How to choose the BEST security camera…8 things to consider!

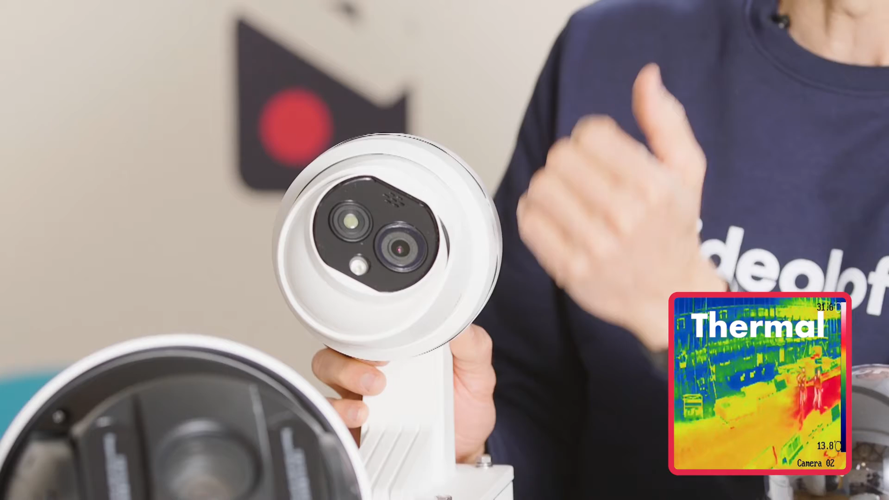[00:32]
in the night and in the case of this one a thermal camera can also see hot and cold so it's useful for seeing through bad weather or tracking temperature of particular things. This one actually is sitting on a mount. Mounts can be added to any of these cameras.